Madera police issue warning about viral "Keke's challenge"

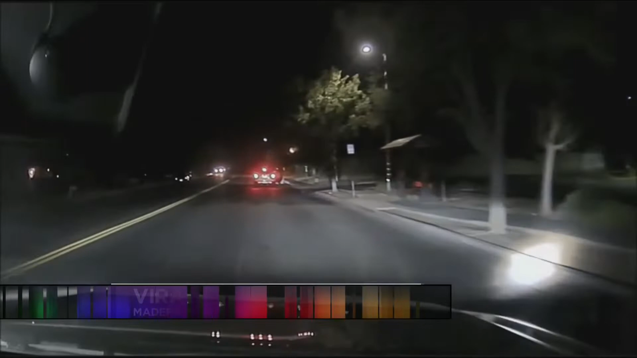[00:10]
Dashcam video shows the moment a patrol vehicle turns onto a street only to slow to a stop. Parked in the middle of the road, an SUV with the right passenger door open and a person seen jumping back inside.